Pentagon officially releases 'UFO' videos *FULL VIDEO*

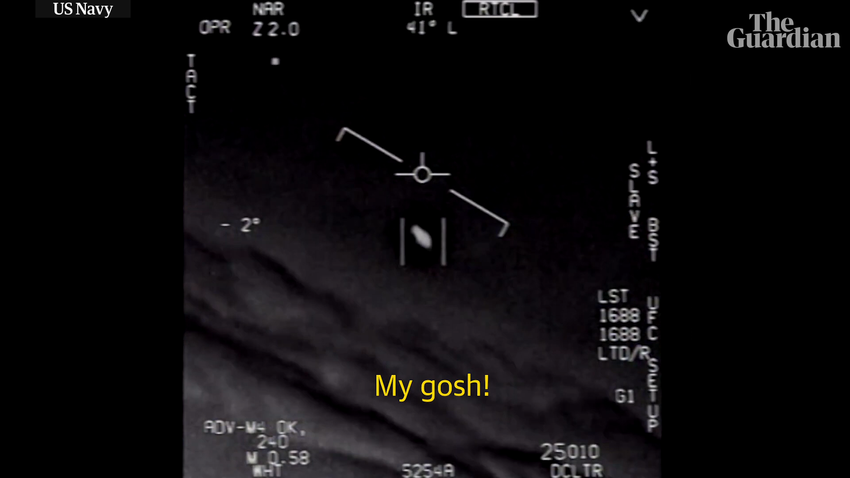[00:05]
They're all going against the wind, the wind's 120 knots far west. Look at that thing, dude!
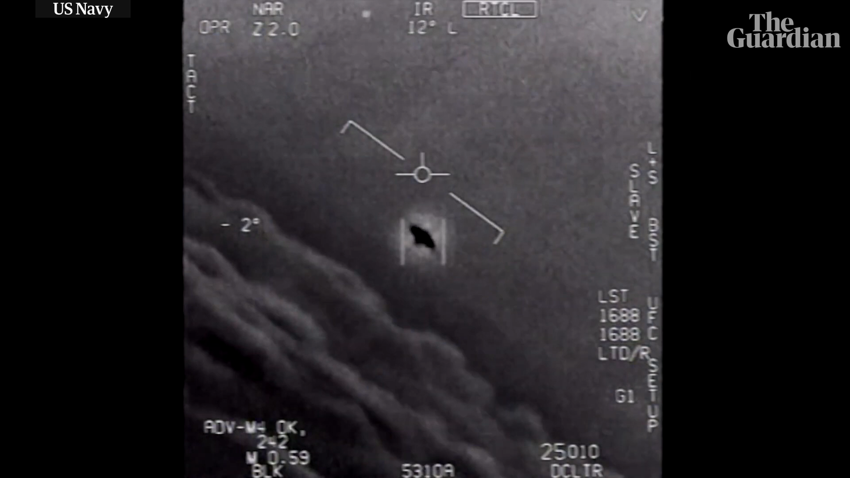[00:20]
That's not our L&S though, is it? I do have L&S, dude. Look at that thing!
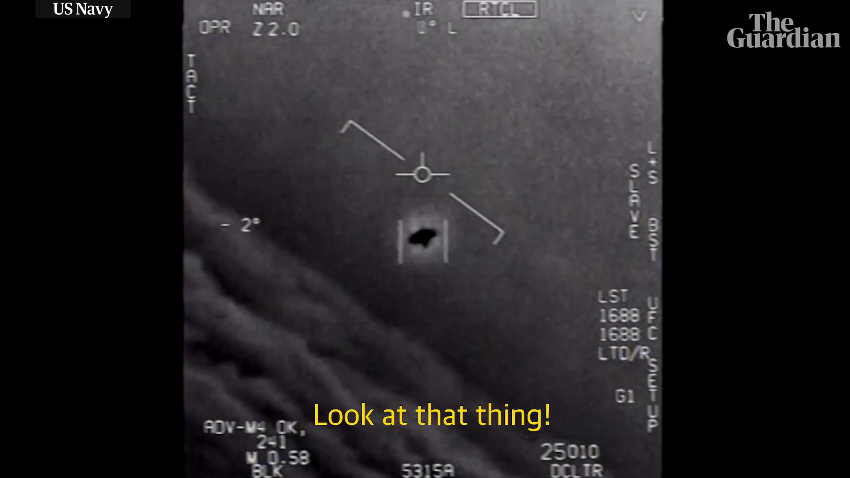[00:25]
It's rotating.
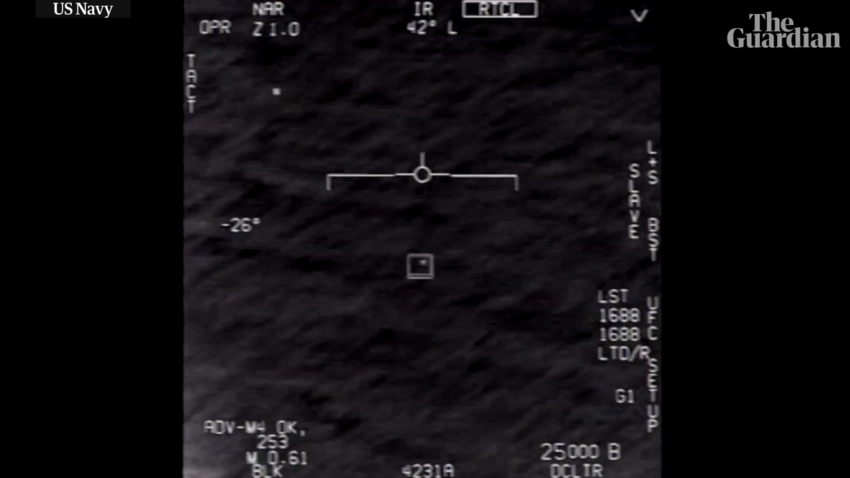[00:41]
I've got it! Whoo!! Woohoo!! Roger! There's control shooting. What's that? Can you box moving target? No, I took an auto-track. Oh, okay. Oh, my gosh, dude, wow! We're going to end that, man. We're going to try.